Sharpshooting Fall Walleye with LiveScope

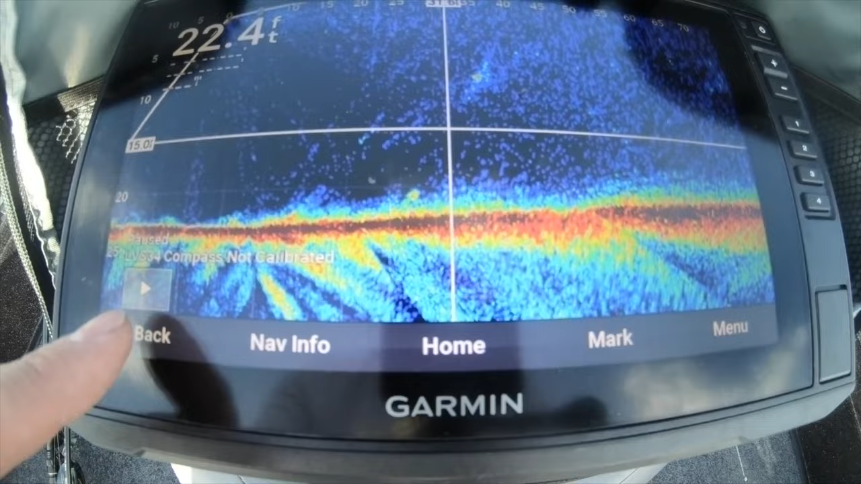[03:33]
On screen: depth 22.4 ft
This is about 25 feet off to the right of the boat, and that's kind of where I want to be. This is sort of where a little bit of contour starts, so that's kind of the fish we want to target. So we're going to start there, see if we can end up catching a fish.
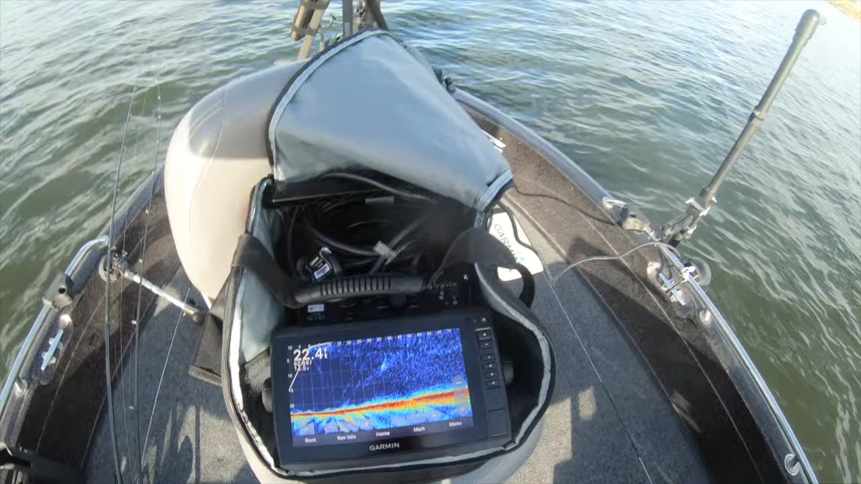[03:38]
Man, that light is just brutal.
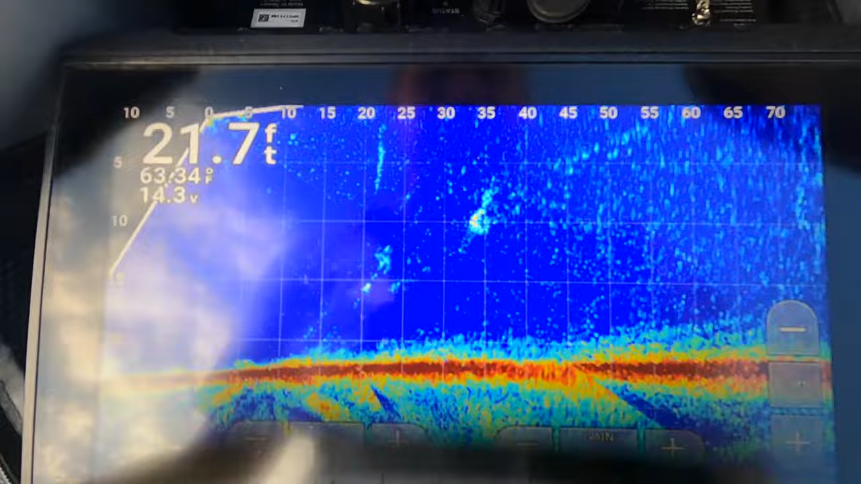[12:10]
On screen: depth 21.7 ft
Woo! Look at him, look at the walleyes coming up for him right there.
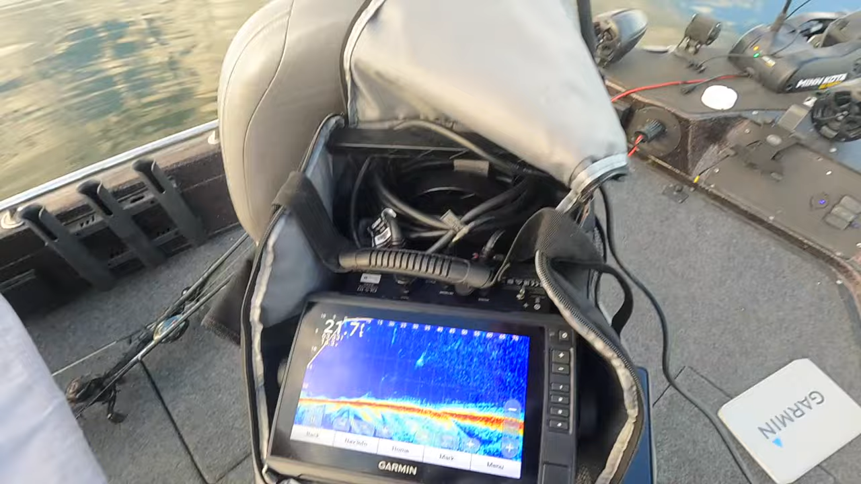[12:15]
Woo hoo hoo hoo! Yeah, look at him. Sorry.
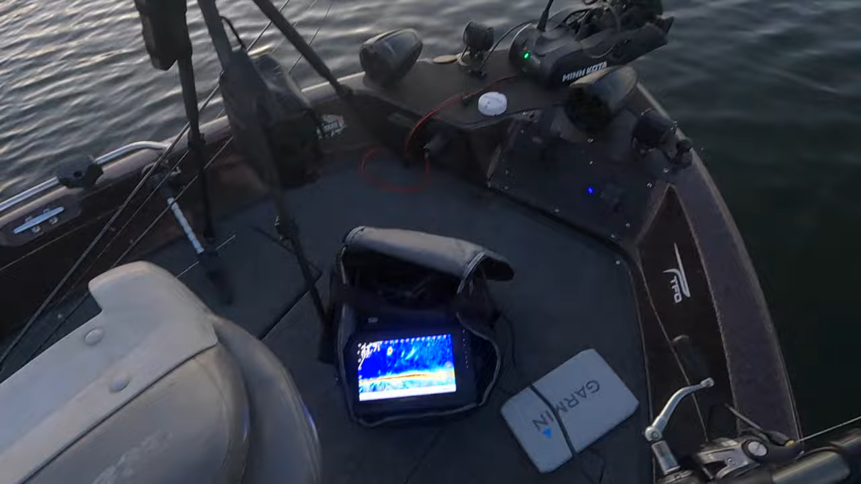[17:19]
That is a giant, giant shad ball right there. You can see it right up here.
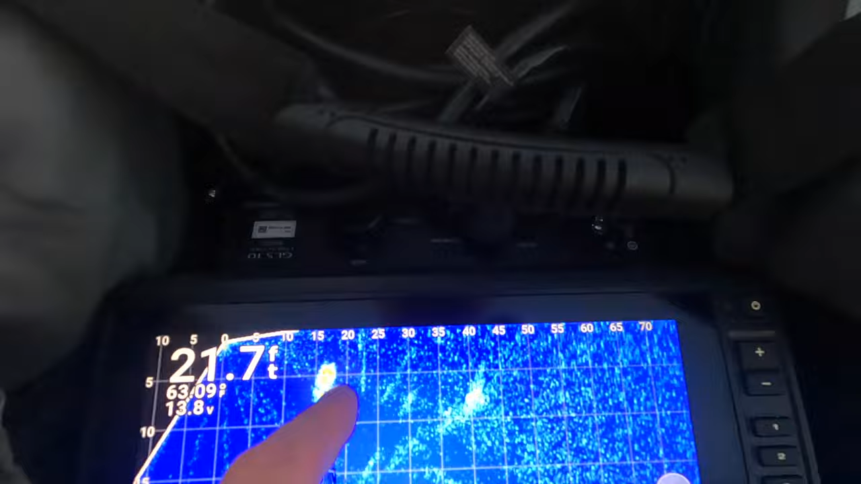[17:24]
On screen: depth 21.7 ft
Watch it for a second, see if I can find it again. There it is.
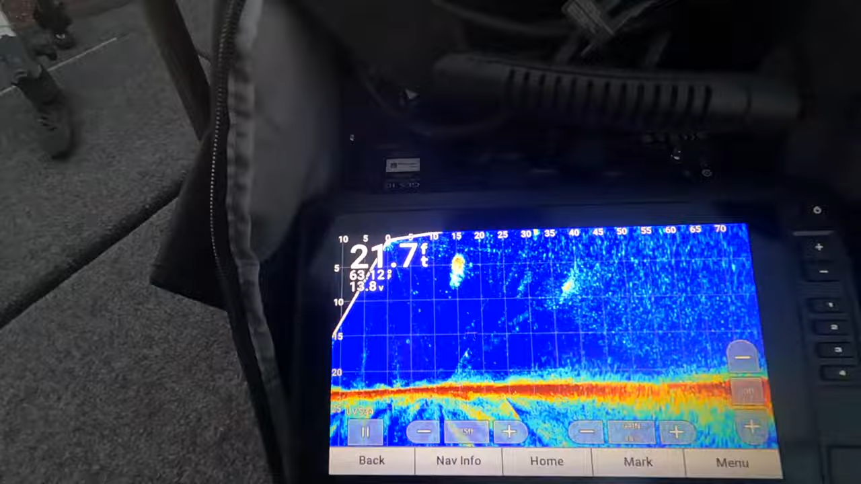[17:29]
On screen: depth 21.7 ft
So watch it for a second, it's moving left.
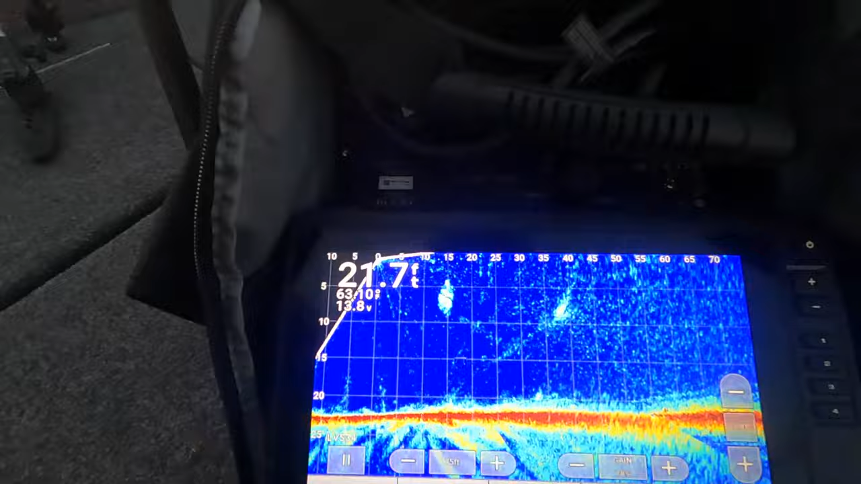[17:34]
On screen: depth 21.7 ft
And a lot of times you'll see walleyes, here's some right here, they're seeing those shad balls and they're starting to follow them.
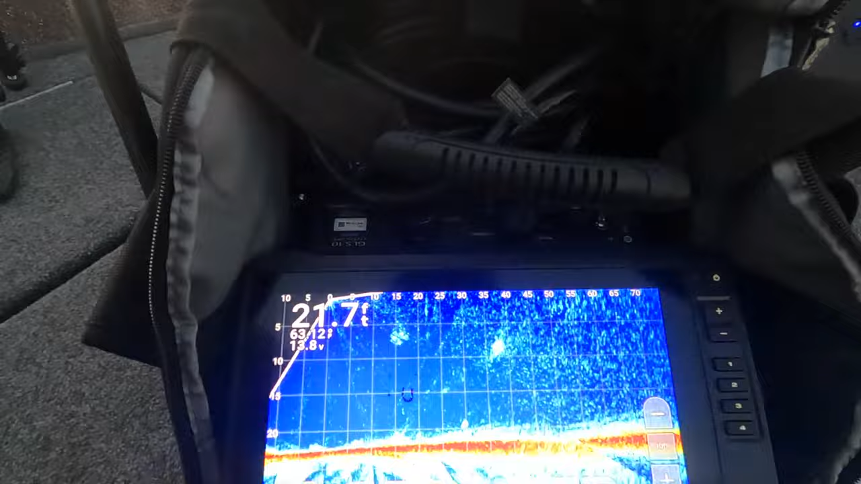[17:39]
This one's going left pretty good. Look at how immense that shad ball is. I mean, there's just a ton of shad in that thing.
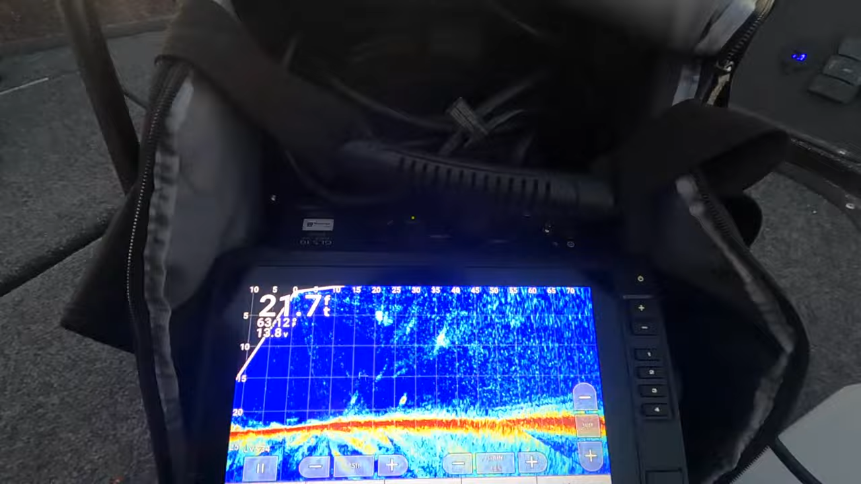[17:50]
And there's a walleye right underneath trying to take a snack right now.
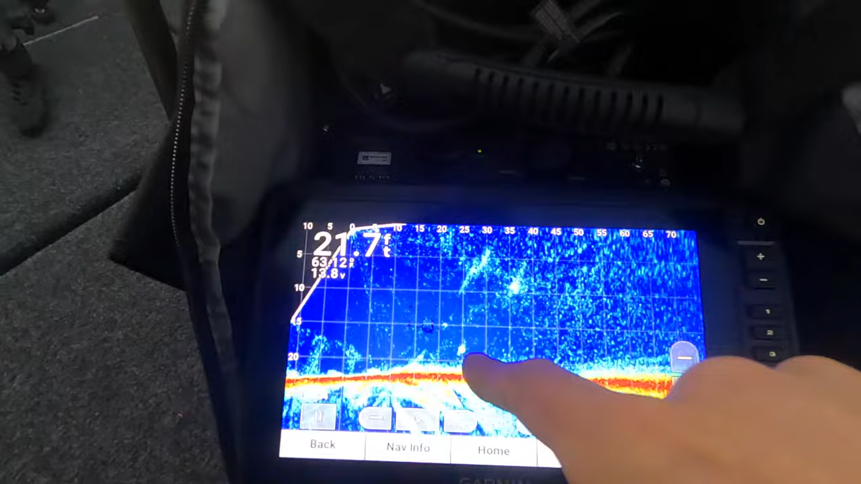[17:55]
So we're going to try to go catch him. Bunch of fish right there, 60 feet.